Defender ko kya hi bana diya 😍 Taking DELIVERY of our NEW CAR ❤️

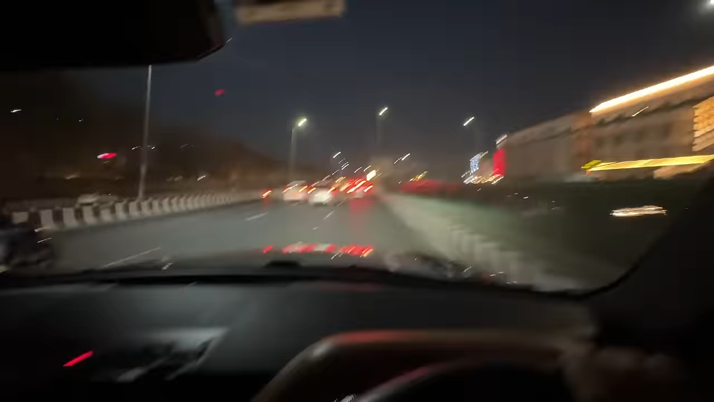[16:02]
नहीं, आने के टाइम पे रुका देना, आने के टाइम पे।
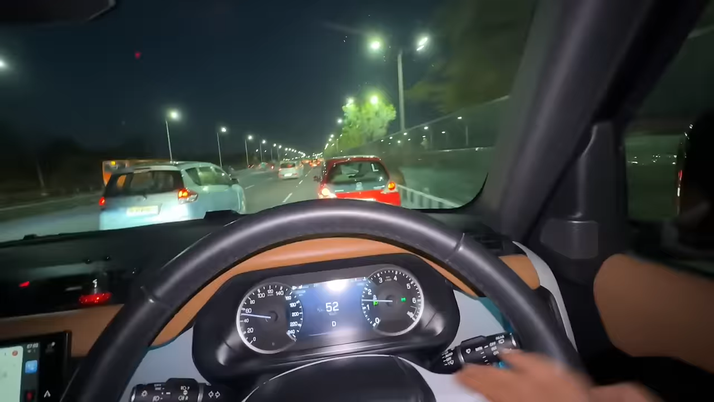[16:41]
और सबसे मेन चीज़ इंडिया में हॉर्न अलाउड है। वो देखो ना साइड मिरर बंद करके जा रहा है साथ वाला, देखा आपने?
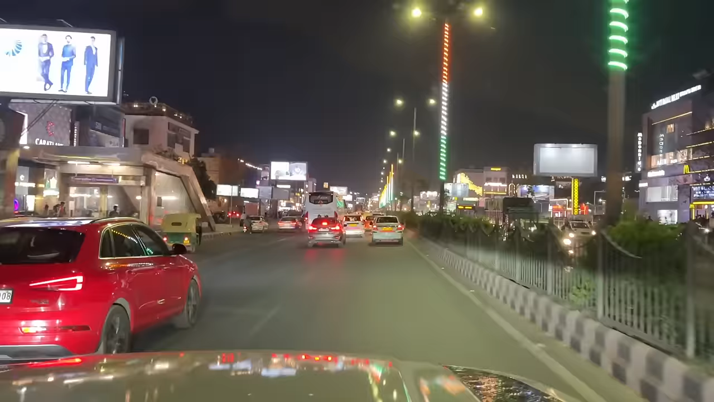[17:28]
साउथ को तो बढ़िया सजा दिया यार, ये तो इस पिलर से लाइट खराब हो गई है, आगे जल रही है बढ़िया। मेरा ऑफिस यहाँ होता था आमिर भाई पहले, ये आगे इधर गली में जाके, ये वाली ना,
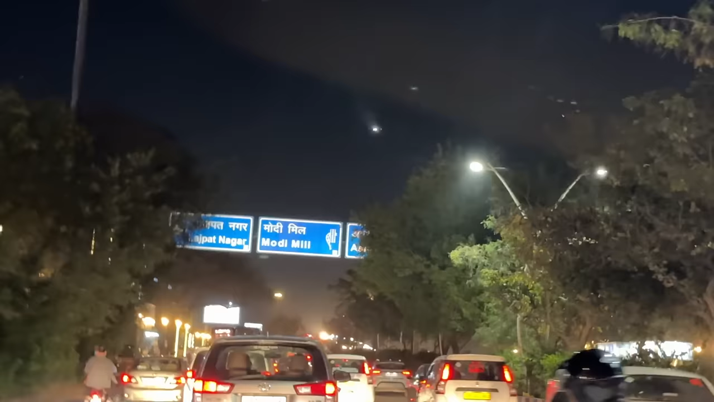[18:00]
वो देखो सामने से ना एरोप्लेन आ रहा है, ये हमारे ऊपर ही लैंड कर रहा है। आमिर भाई कह रहे हैं हमारे ऊपर ही क्यों आ रहा है, ऐसा लग रहा है एयरपोर्ट से तो इतनी दूर आ गए हैं।
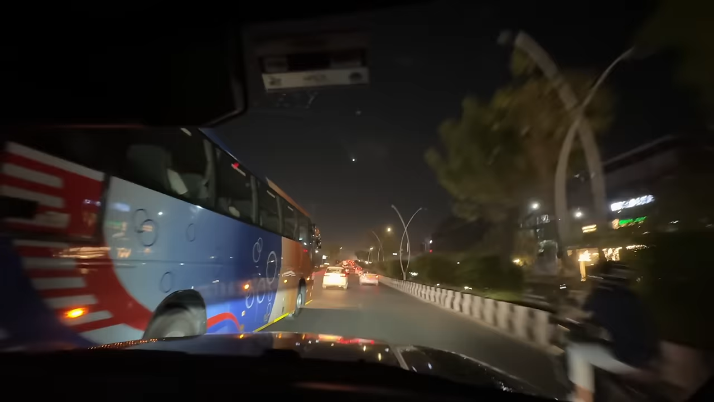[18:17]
हेडलाइट तेज ही होती भाई इसकी, एरोप्लेन है ये, लेकिन ये आसमान में क्या ढूंढता होगा हेडलाइट से। निकल गया भाई, निकल गया, हम निकल गए इससे आगे, बाय बाय।
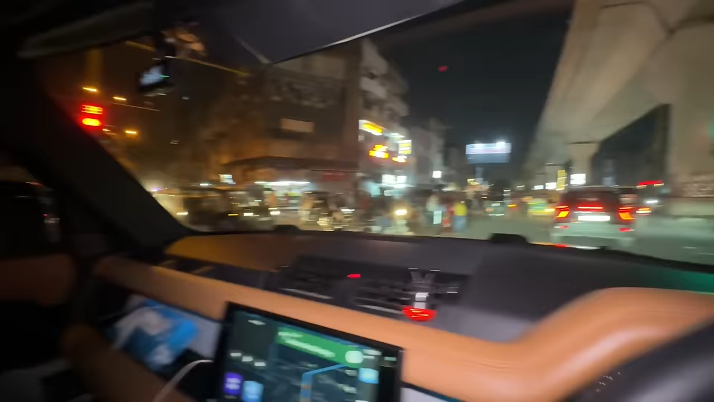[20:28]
एक हाथ में फोन एक हाथ में स्टीयरिंग, ये वेट कर रहे हैं कब एकदम से गायब हो जाए, कोई भी कहीं पर भी आ रहा ना,
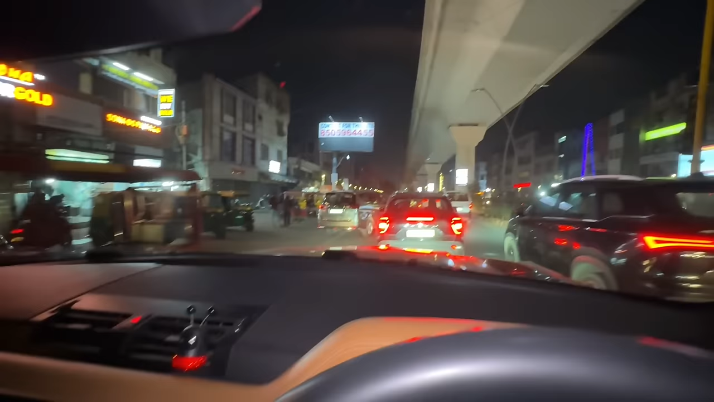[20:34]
यहाँ चलता है ऐसा, हमें आदत हो गई है पर ना गाड़ी चलाने की। अभी मैं और आमिर भाई इस बिल्डिंग को देख रहे हैं ध्यान से, क्या ही बिल्डिंग बनाई है भाई, कलर देख रहे हो कैसे चेंज हो रहे हैं, अभी हो रहे हैं,